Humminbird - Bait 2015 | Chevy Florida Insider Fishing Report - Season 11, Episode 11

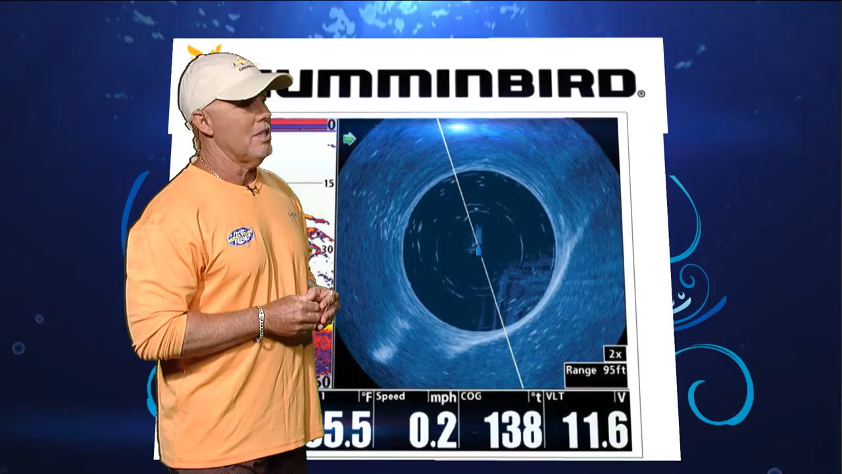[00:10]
On screen: speed 0.2 mph
So if you have a 360 that's built into this hummingbird unit what it allows you to do is take a 360 degree look while you're sitting on anchor. This is what we traditionally do we'll set it up with two different looks we'll have the sonar here which is marking the tarpon but then as you can see by looking at it 360 we're able to look out on both sides of the boat we're looking at a 95 foot range times two which would be on both sides looking a total of 180 plus feet.